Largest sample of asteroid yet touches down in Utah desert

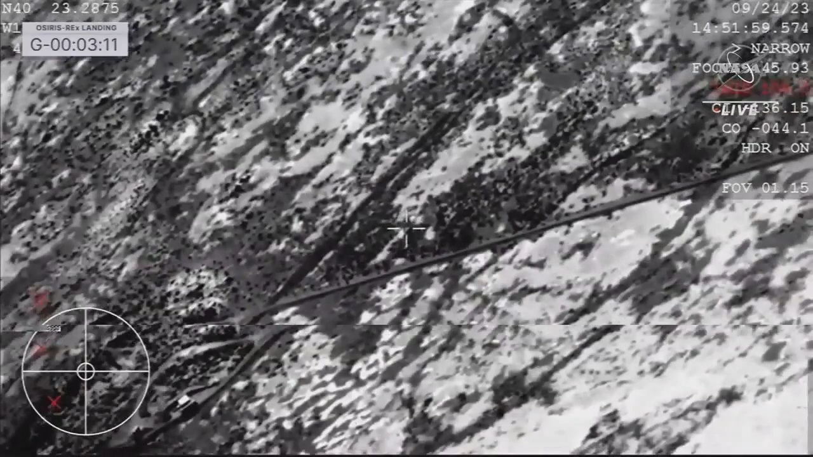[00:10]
And touchdown of the OSIRIS-REx sample return capsule. A journey of a billion miles to asteroid Bennu and back has come to an end, marking America's first sample return mission of its kind and opening a time capsule to our ancient solar system.
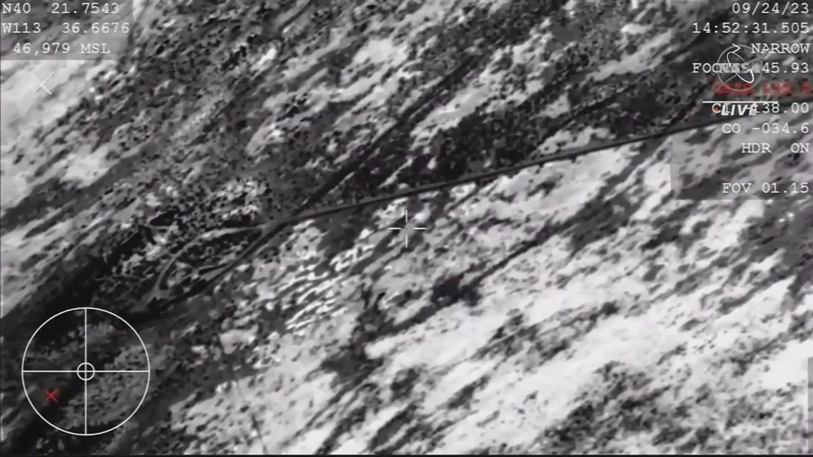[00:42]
Unofficial touchdown time, 8.52 a.m., Mountain. And the team can now breathe an immense sigh of relief.